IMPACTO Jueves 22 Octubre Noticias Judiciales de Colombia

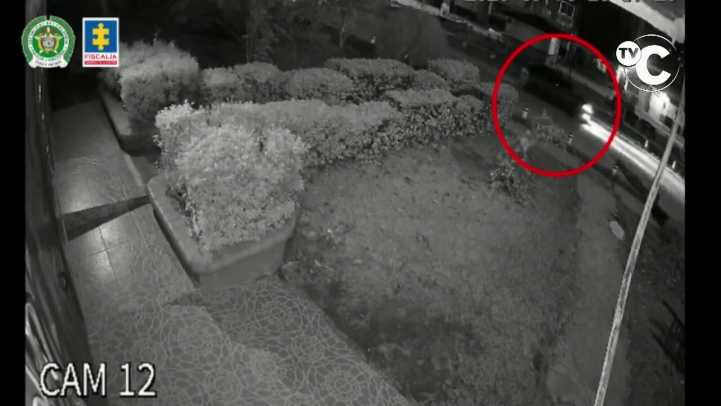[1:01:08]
Finalmente se observa transitar este automóvil con destino al sitio donde ocurrieron los homicidios,